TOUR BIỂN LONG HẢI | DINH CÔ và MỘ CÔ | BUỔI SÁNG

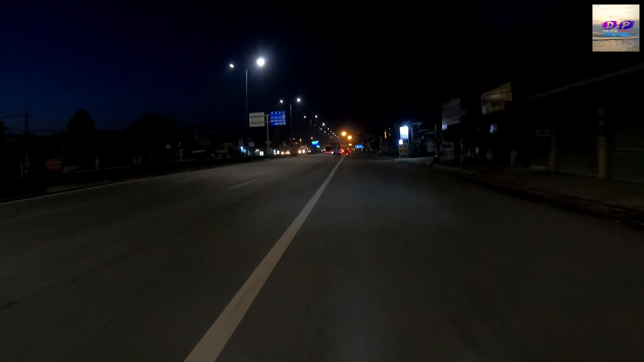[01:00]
mình đi quay tranh thủ xuống dưới mình quay được cảnh Bình Minh, xong rồi mình sau đó mình đi xuống chợ hải sản Long Hải đó các bạn, với lại mình đi vô Vinh Cô đó các bạn. Buổi sáng mình đi xuống đó có cái gì mà thú vị hấp dẫn rồi mình quay lại chia sẻ cho các bạn xem, để cho các bạn lần sau đi nha.
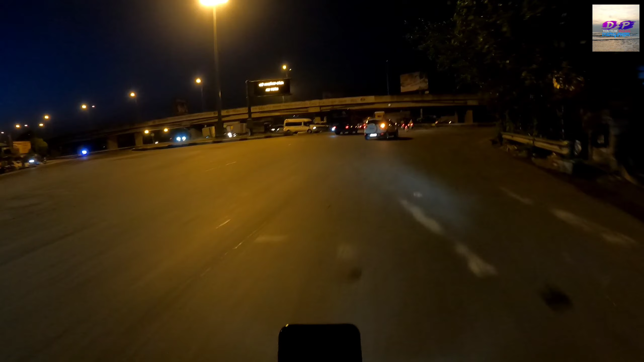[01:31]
Ở đây là cầu vượt cao tốc các bạn, mình đang đi trên quốc lộ 51.